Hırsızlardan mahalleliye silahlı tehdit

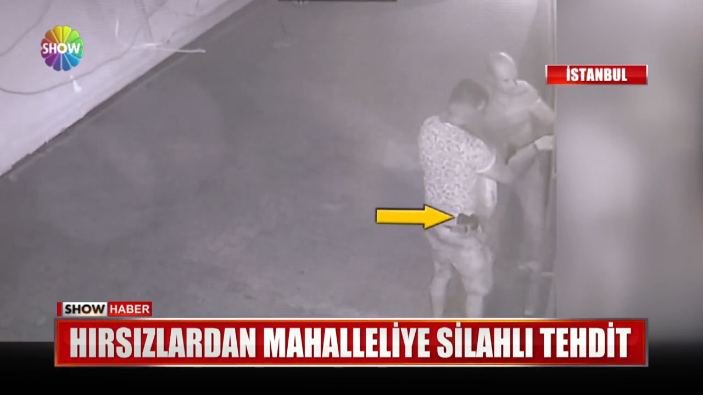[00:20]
Üç hırsız telefoncunun camını böyle kırdı. Kaçarken kendilerini fark eden mahalleliye de ateş açtı.
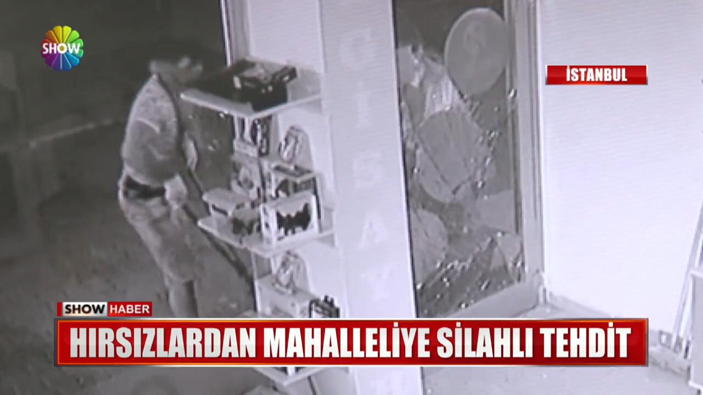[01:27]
Arabadan gelen maskeli bir tanesi geldi arkadaşını çekti. Çekince de o da onu kola gönderdi hani.
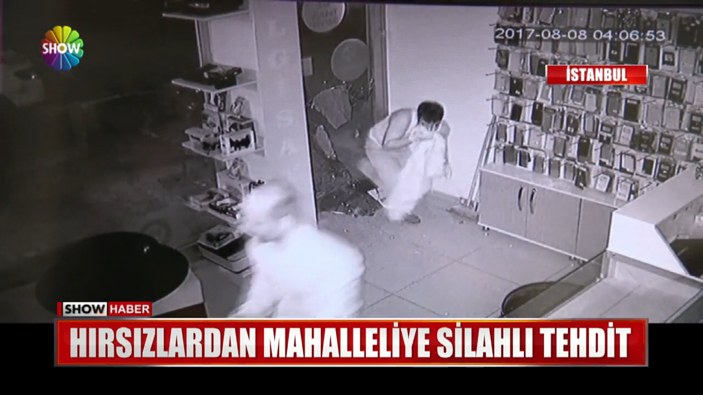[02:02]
İçeride 25 saniye kaldılar. Önce dizüstü bilgisayar, bir telefon ve tablet aldılar ve bu soygun anında herkes balkondaydı.